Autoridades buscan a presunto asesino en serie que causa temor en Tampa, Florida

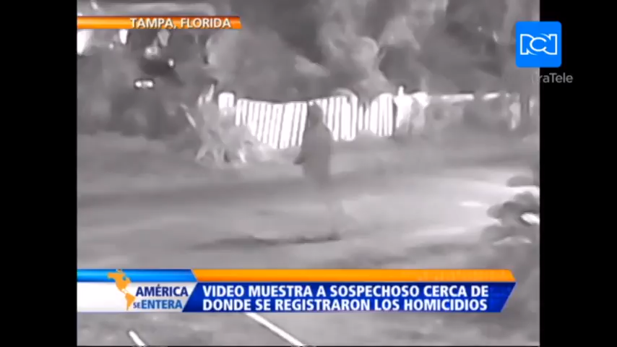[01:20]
En él se observa a una persona con una capucha caminando por una acera. Los detectives calificaron a la persona de sospechosa. Estamos haciendo todo lo que podemos.